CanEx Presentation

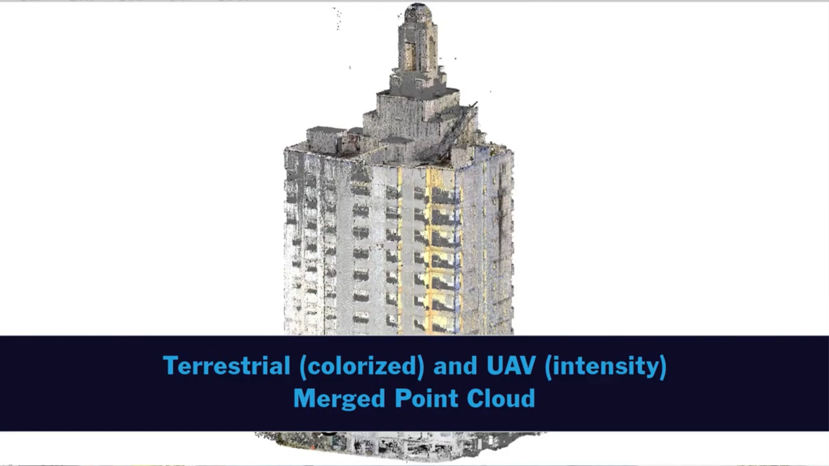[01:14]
supporting everything from engineering work, utility infrastructure,
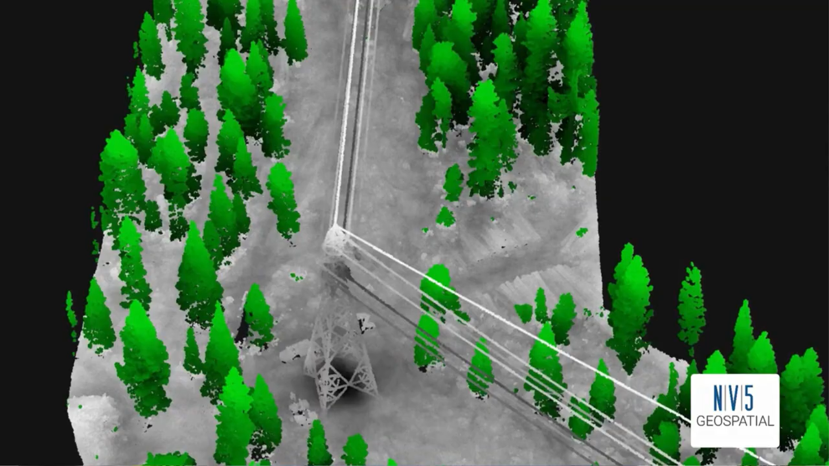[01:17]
forestry management, hydrospatial applications, and many more.
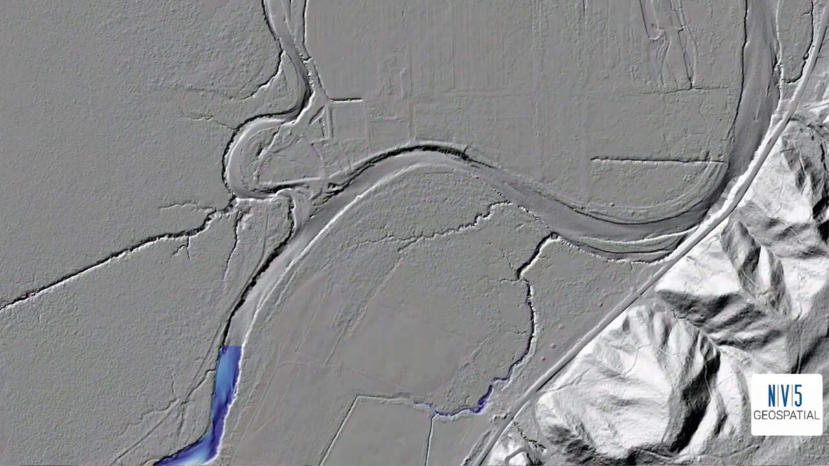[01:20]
NV5 Geospatial are LiDAR experts for these types of geospatial applications.
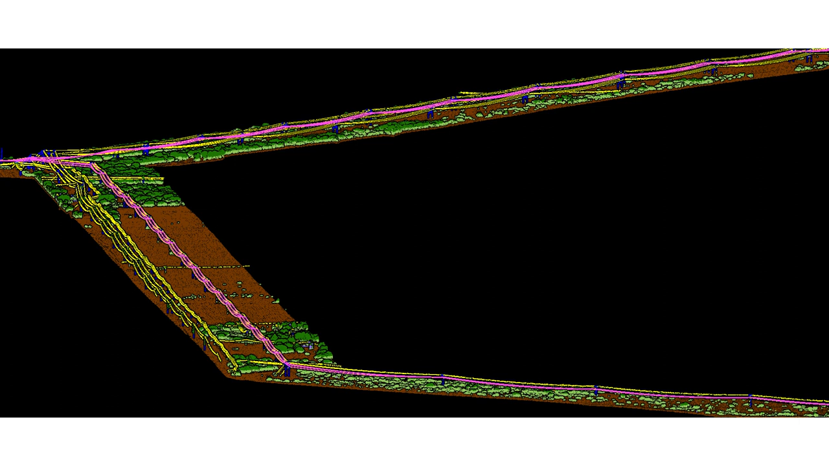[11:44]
To address this,
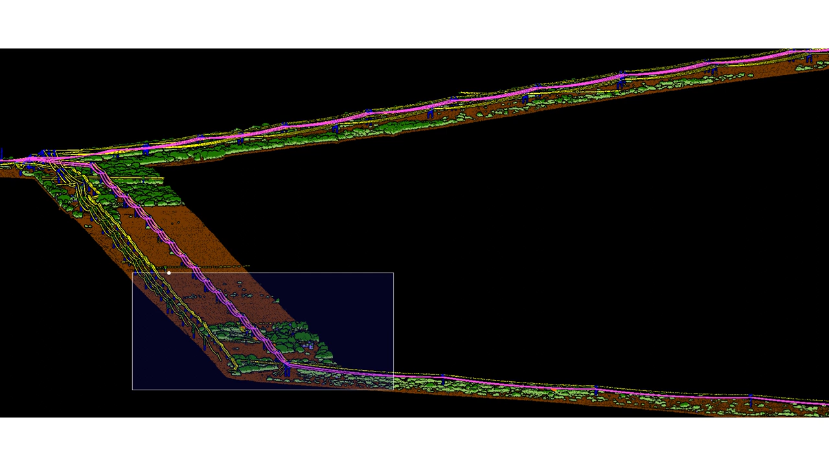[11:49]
we use machine learning models to take point cloud data directly from the calibration group to a detailed classification. From there, embedded tooling then allows us to automatically generate vectors
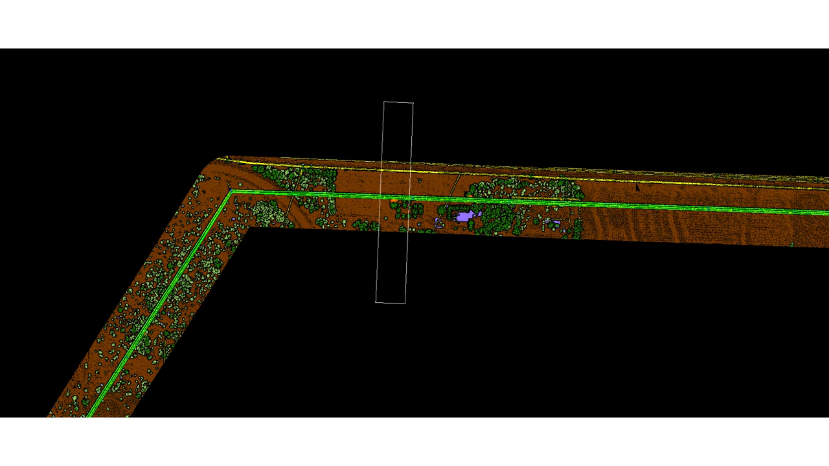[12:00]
along the utility infrastructure to rapidly assess and identify the riskiest parts of the utility system and detailed ports reports are generated and delivered.
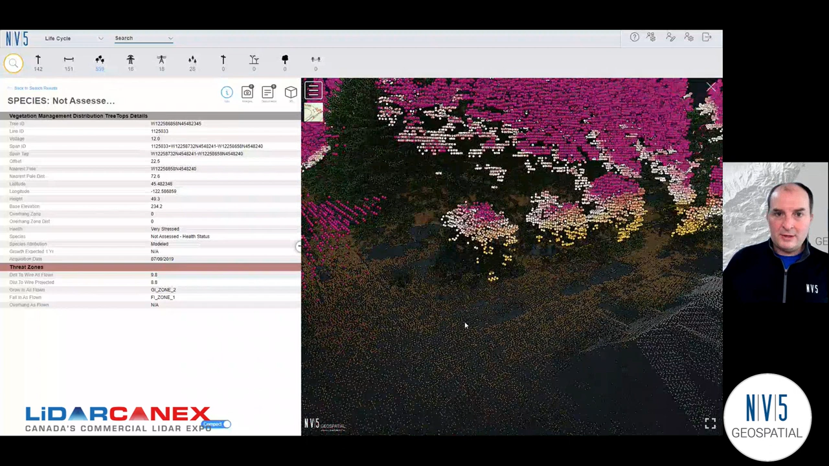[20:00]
the direct access to the LiDAR point cloud, which we almost always deliver to our clients along with the 2D. That gives you, go to full screen here, a good idea of what it'll actually be like when you're performing that work. So the 3D really gives you value when you're ready to actually carry out that work. I've identified what my biggest threats are. Now I want to see where will my truck fit? Which parts of the tree do I actually need to prune? We have that represented with these artificially colored points here. So it really gives you the ability to visit a site virtually, plan,
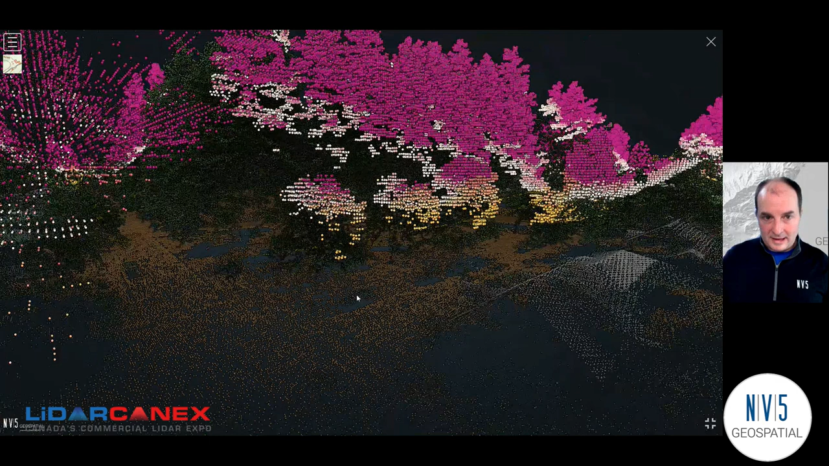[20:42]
prepare, so that you can make the best use of your time there. Know what you're going to encounter and know exactly what work you're going to perform so you can save time on the most expensive part of your operations, which is actually sending out trucks and doing the pruning. Now I'll show you a different use case from a different industry. This is from oil and gas.
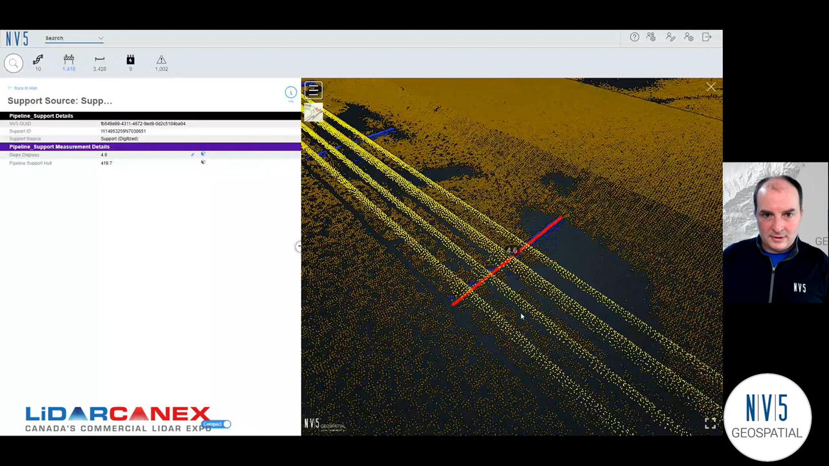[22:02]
We can see it represented in blue,
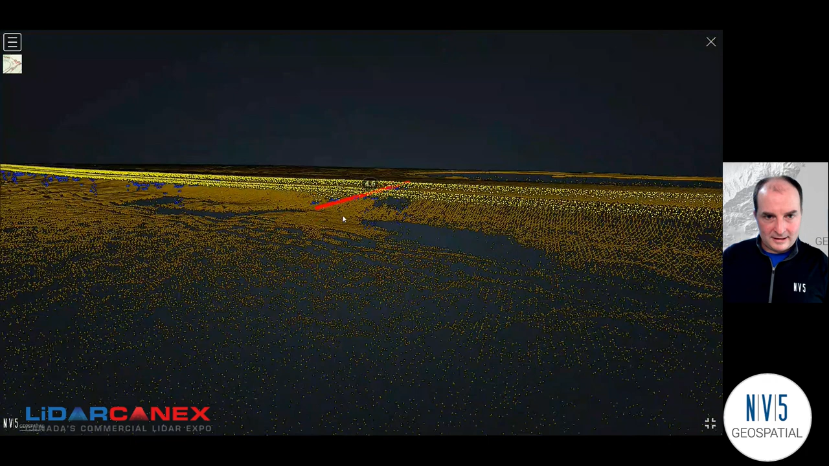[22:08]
the support we're actually analyzing underneath the pipeline that's in yellow or pipelines. And we've got that measurement, the 4.6 degrees here. So again, I can visit the site virtually, have an expert from my team analyze whether this is really a risk. I can see the precise LiDAR measurements in here and compare it to the ground characteristics, which we can also see in the point cloud. And really what I'm doing here, how will I get value, is I'm going to determine whether in fact this is a risk. Do I need to spend time and money sending a crew out to repair something or even to just inspect it here?
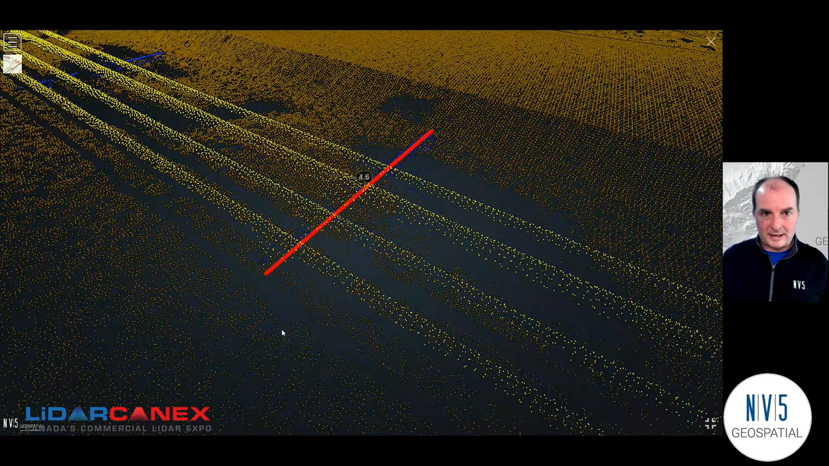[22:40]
I have one more fun data example to show you today. We had a nice presentation earlier about TOBA bathymetric LiDAR data, so I have a riverine example. I picked an intentionally dramatic site here on the Willamette River. This is Willamette Falls, so a waterfall in the middle of a big river here. And I can show you what the finished data looks like.
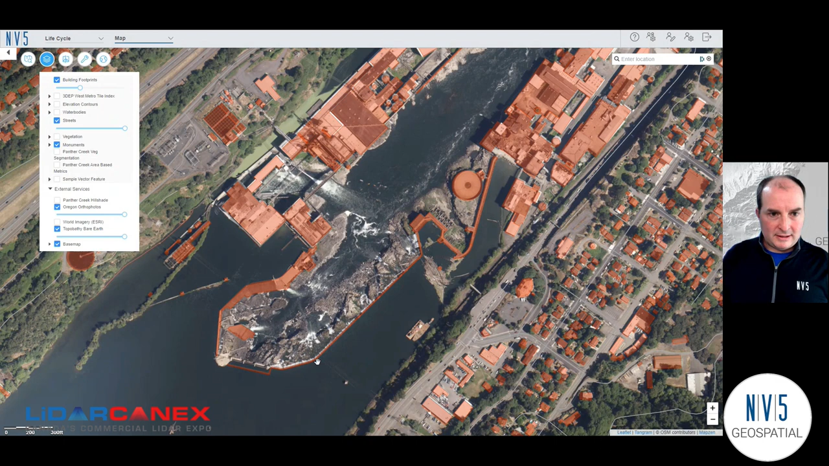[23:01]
So I turned on some satellite imagery here to start with, so you can get an idea of what this site looks like. When I turn it off, we can see an elevation raster made from the TOBA bathy LiDAR data actually seen underneath the river surface. And when our clients interact with TOBA bathy data in a web app, they're most often reviewing data that's in progress, giving us notes or comments on how to perfect it for the project, or maybe downloading it out of here, which we support in Insight.
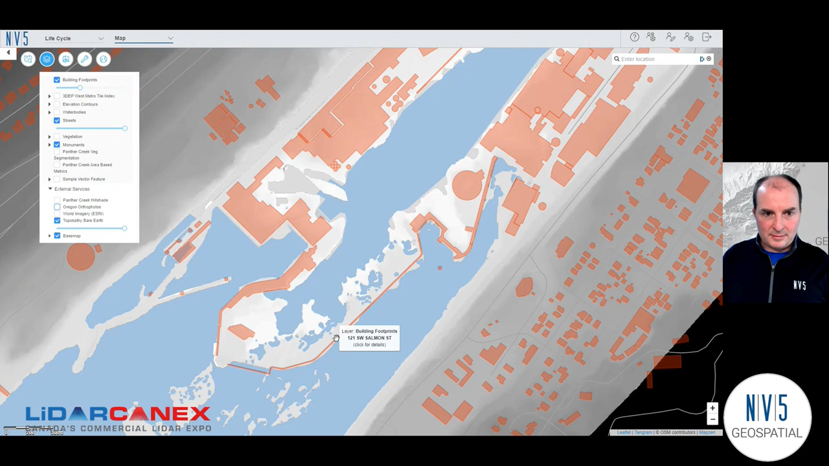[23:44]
But typically used for hydrographic modeling or flood mapping that's going to happen in expert tools, not probably in a web app like this. But web app's great for showing you the finished data. So I will jump into 3D again.
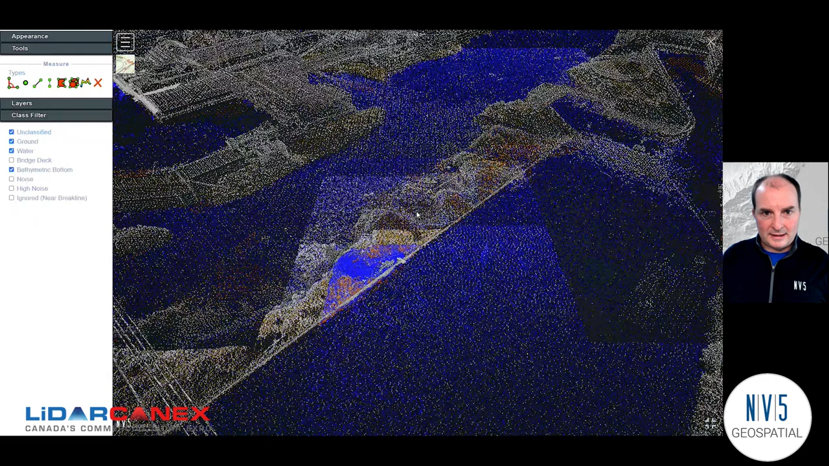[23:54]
Zoom out a little bit and show you, you know, we can capture a lot, scale up to huge projects in a web app like this,
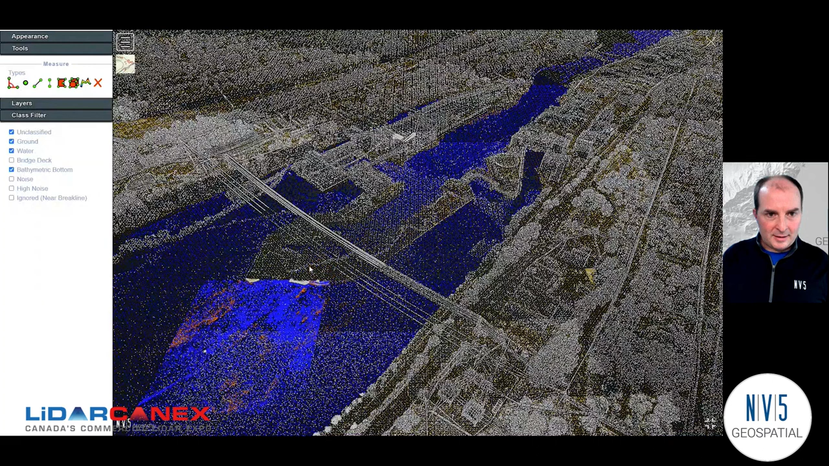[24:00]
but we just specifically want to look at topo bathy. So I'm going to turn off the water and the ground.
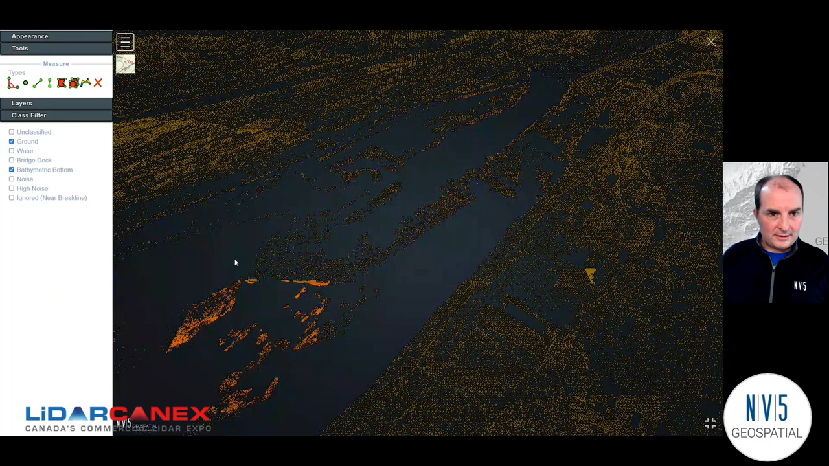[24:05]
And now we can see at this waterfall site the great definition that we get even in the bottom of the river from the topo bathymetric sensor. So there's that dramatic height drop off from the waterfall.
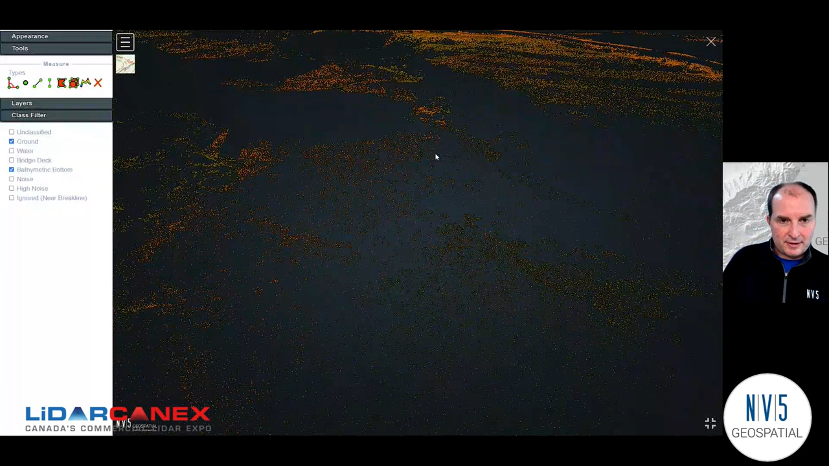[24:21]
And we can see the topo bathy bottom data combined with the ground at the points where there wasn't water above the surface here. So again, just a great example of what you can capture with LiDAR.
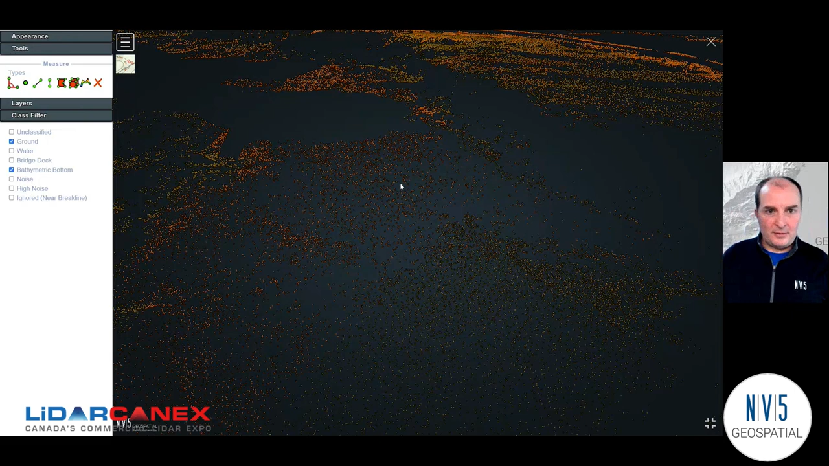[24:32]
And another example of what our data looks like when it's finished and we send it off to clients.